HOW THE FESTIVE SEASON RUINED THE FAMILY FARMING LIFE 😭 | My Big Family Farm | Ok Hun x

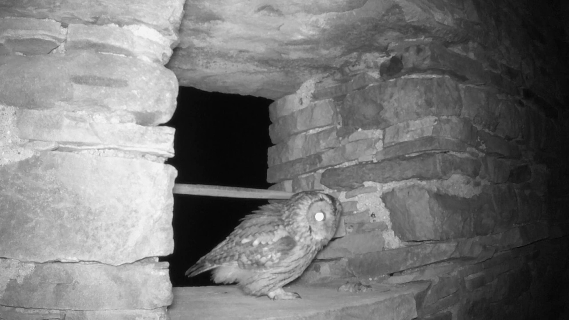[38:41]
Oh, that is so exciting. Working together, the family's mission to encourage these endangered creatures to share their unique home has succeeded. It's eating your mouse! Look, is that eating your mouse?
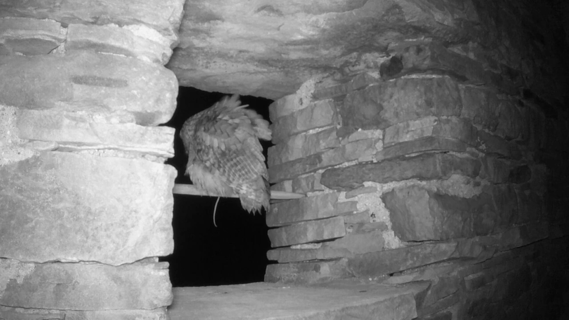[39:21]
He's maybe shouting his mate, eh? Do you think? Hey, up, hey, up. Oh, there's two! Well, that's amazing. I can't believe you've got that on your camera. You're very clever, lads. You're very clever. I don't think it's a barn owl. No, it doesn't look like a barn owl. I think it's a tawny owl, but I'm not sure because there's other kinds of owls.